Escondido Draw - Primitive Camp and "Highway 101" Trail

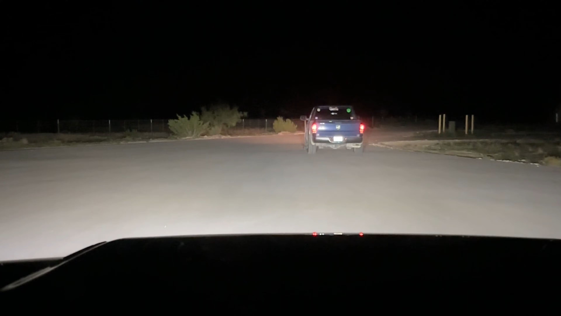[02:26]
They're leading me to the primitive site. Let's do some pre-wheeling.